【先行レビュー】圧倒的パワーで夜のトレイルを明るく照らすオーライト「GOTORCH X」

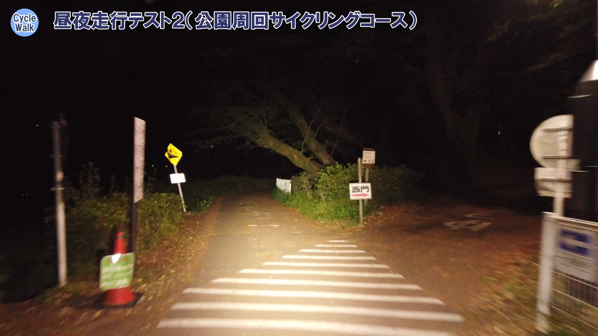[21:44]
いかがですかね横の広がりも非常にいいんじゃないですかね要は前方組まなく見えるまあ言ってみれば車とかオートバイのヘッドライトに近いぐらいの明るさがあると思いますね
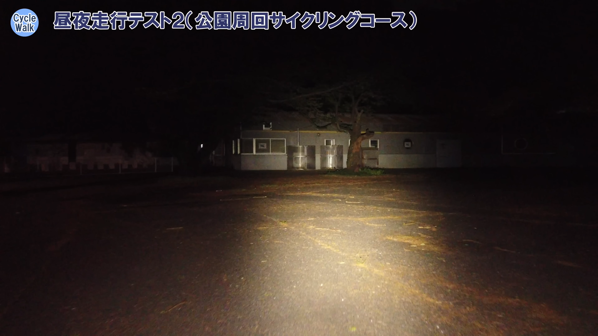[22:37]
まあ廃坑のに関しては横まで広々と見えていいと思いますねちょっとボルト800に切り替えてみましょう